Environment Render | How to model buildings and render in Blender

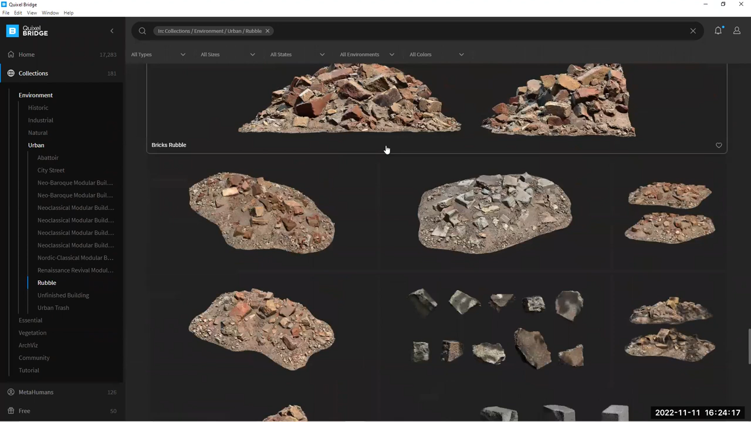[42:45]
You can imagine this, you know, lying up against a building. Awesome stuff.